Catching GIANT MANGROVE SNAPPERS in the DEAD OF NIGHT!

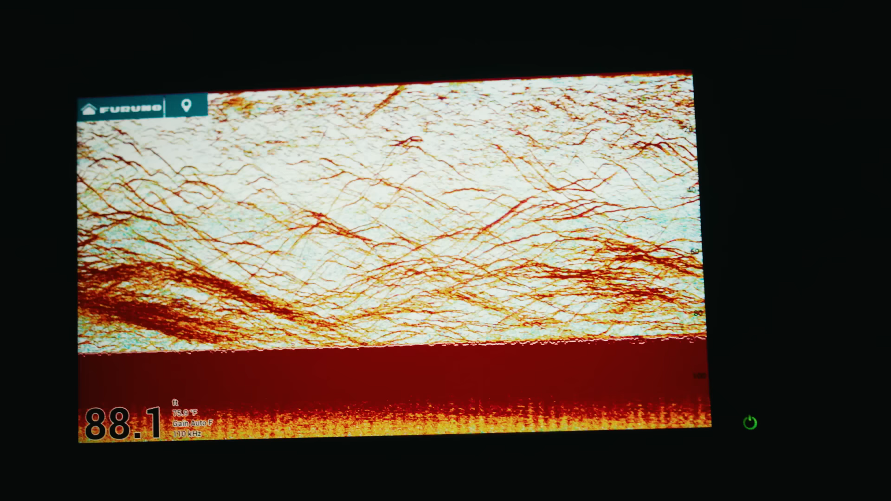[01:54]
well just pulled up this spot I mean look at it I think there's some mangroves down there waiting on us yeah I would say we haven't even put a piece of bait in the water yet and they are already sitting